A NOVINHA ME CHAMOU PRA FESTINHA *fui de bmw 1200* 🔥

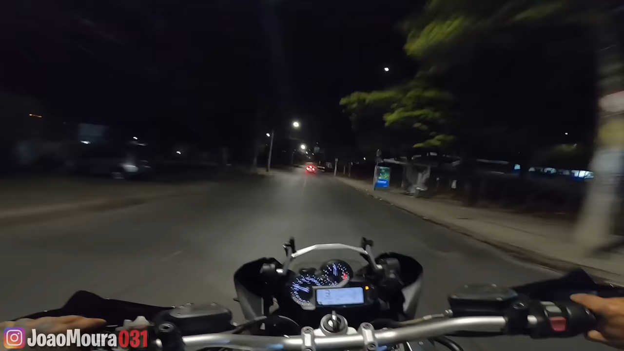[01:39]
Nossa senhora. Passei em frente os botas de placa levantar. Será que eles vão vir atrás? Eles vim, fodeu, foi tudo. O bom, rapaziada, os caras tá tudo de moto baixa. O pai tá o único de moto alta. Eu passo uns quebra-mola, é a milhão, fifio. Ó.
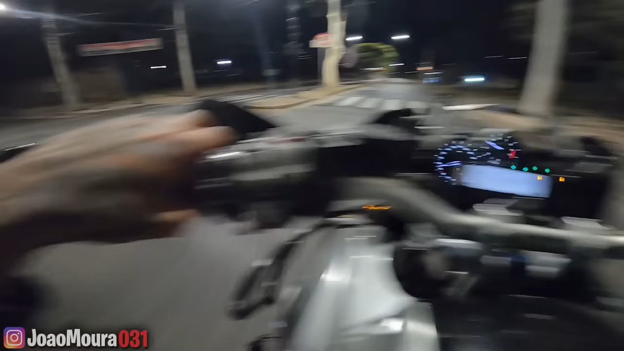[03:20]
Até um foguete. Vou passar no posto abastecer. Rapaziada, essa moto é um foguete, mano.
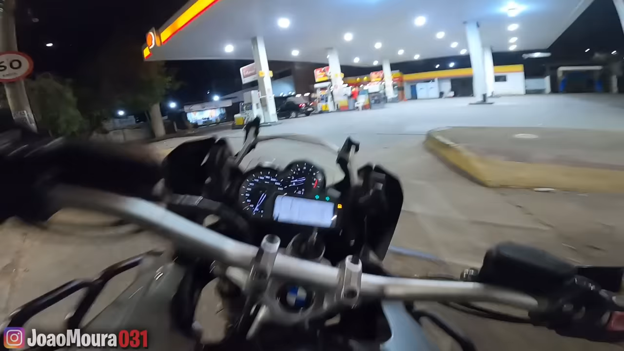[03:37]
Pena que o painelzinho era muito pequenininho, rapaziada. Mas o papo, o bagulho foi quase 200 por hora ali, mano.
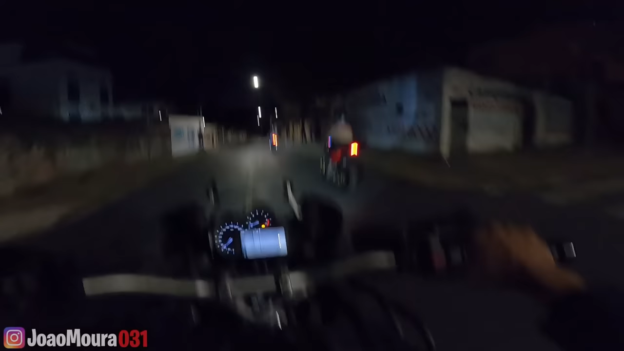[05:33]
madrugada sinistra com duas Hornet. Só modo mandrake, meus parceiros, só placa pra lua. Vamos passar o Eric. Aqui é 1.200, irmão.
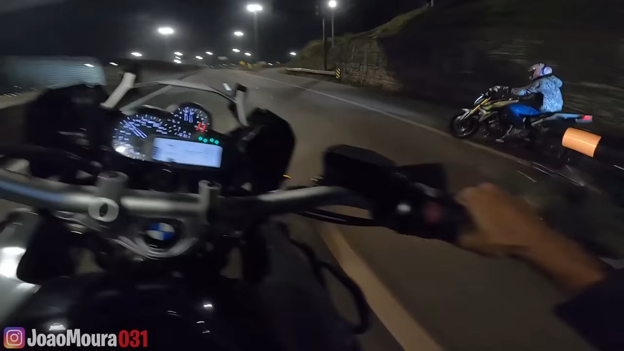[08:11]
Top speed 210, 215, nossa senhora, 220, meu Deus, nossa senhora, o Eric é louco, o homem tá com o amortecedor direto.